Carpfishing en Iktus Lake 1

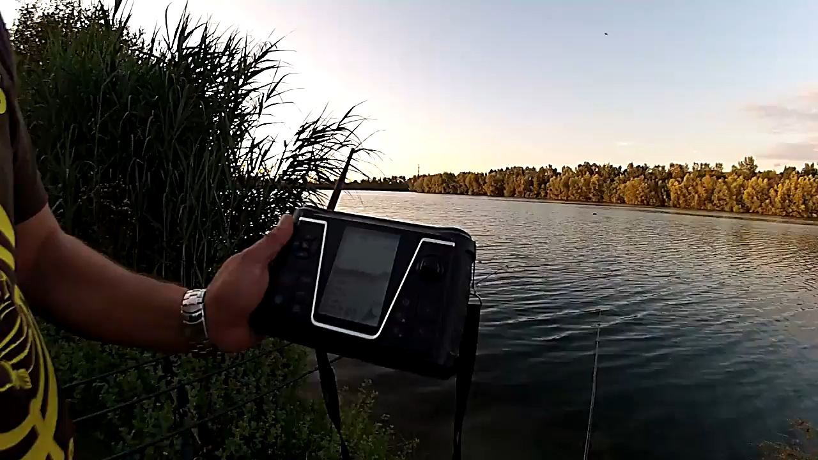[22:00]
Pero suspendidos, los gordos están, sí, están abajo, efectivamente. 8 o 9 metros. Mira. Ay, 9 metros es una profundidad buena, ¿eh? Sí. Y está ahí al lado, ¿no? Estamos a 45 metros de la orilla. Las sondas son unas herramientas indispensables para localizar los mejores hotspots, para después guardarlos en el GPS del barco.
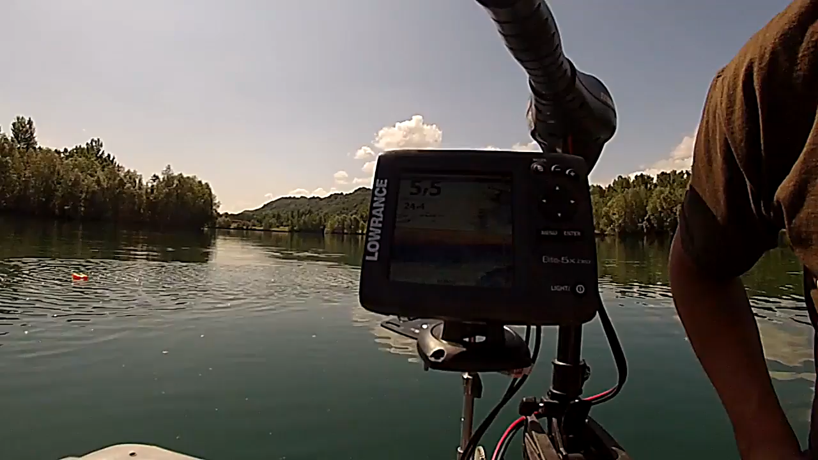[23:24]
Sí, por eso te digo, por todos lados. Y ya ahora mismo, si no dan pesca los hot, hay que dejar de echar cebo, ¿eh? Si tenemos picadas, mantenerlo. Mira, tío, mira. Están comiendo en el fondo.
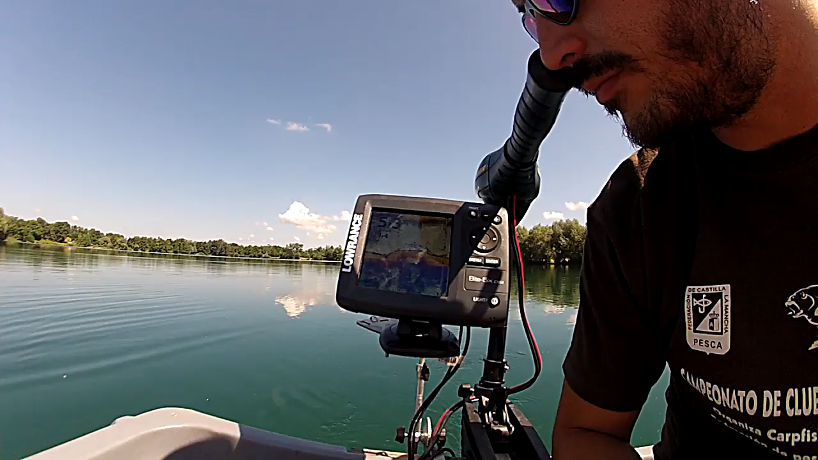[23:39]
Están comiendo, tío. Donde he marcado en la boya, Regino, hay un platito super llano, tío. Deberías de aprovechar y meter otra caña ahí. Venga, vale, perfecto.